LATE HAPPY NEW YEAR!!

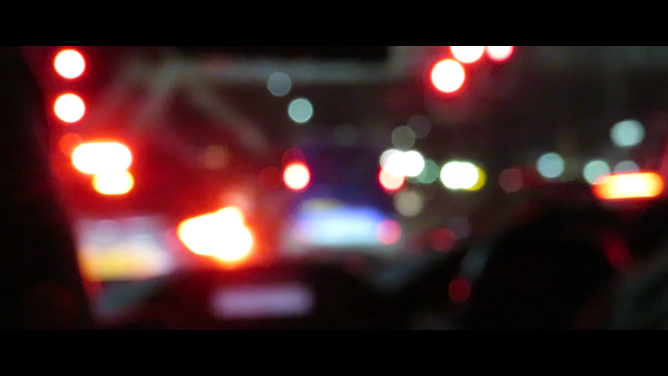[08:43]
But what is that? Oh my god,
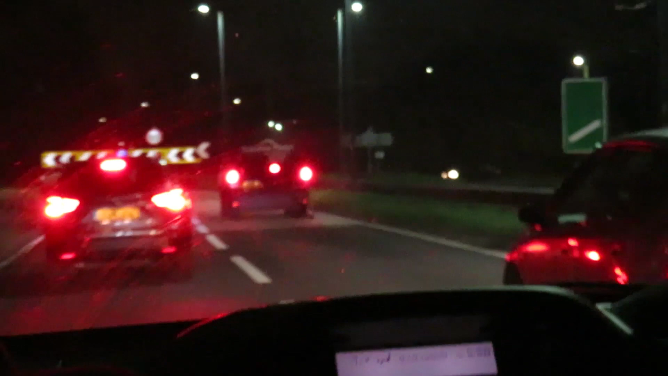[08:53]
what is that? My man looks like he's got some tails on his van. Few inches later.